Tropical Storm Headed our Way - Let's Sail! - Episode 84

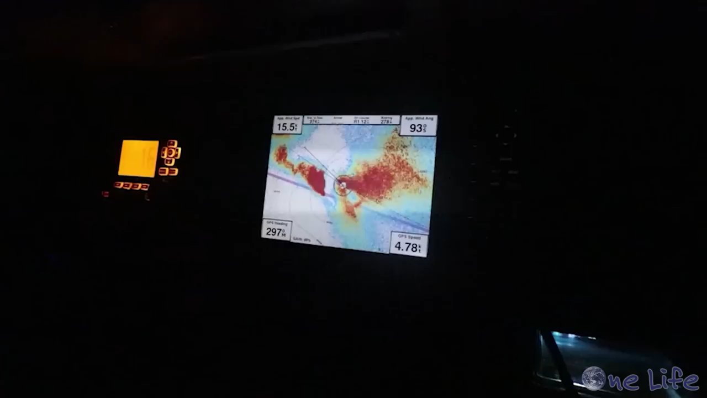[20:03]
because we have a squall that's going through so it looks pretty large on
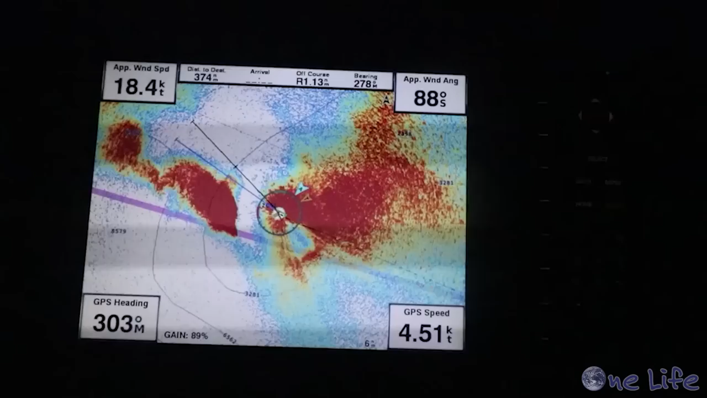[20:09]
the radar here and right now it's only blowing like between 15 and 20 knots but we see a lot of lightning and stuff in the distance so we think